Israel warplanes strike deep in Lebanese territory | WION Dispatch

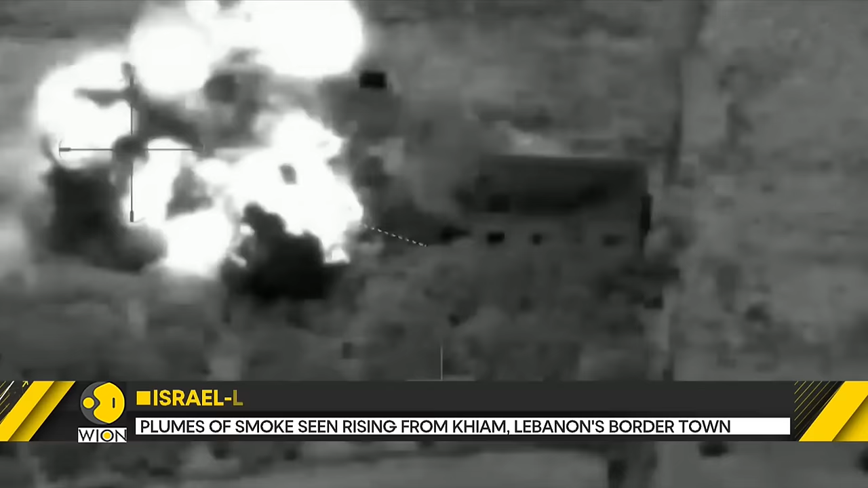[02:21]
Israeli warplanes struck deep into Lebanon for the second day in a row on Tuesday,
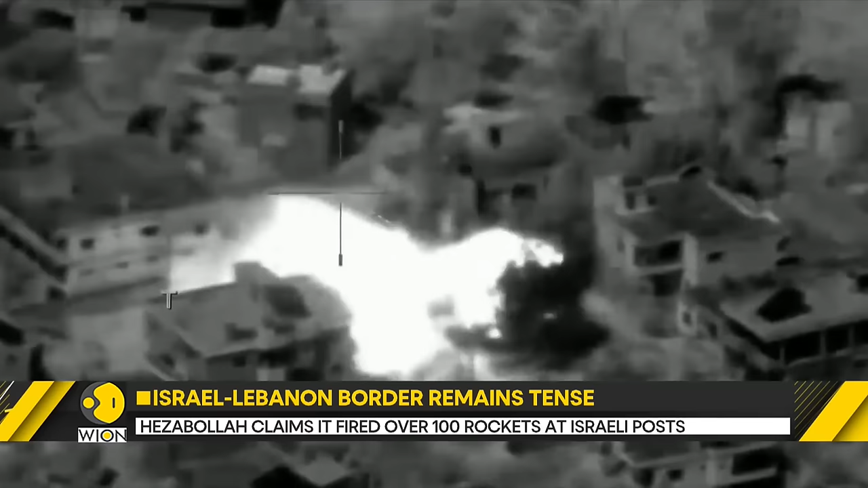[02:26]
hitting a Hezbollah facility in the Bekaa Valley. Two Hezbollah members were killed since October.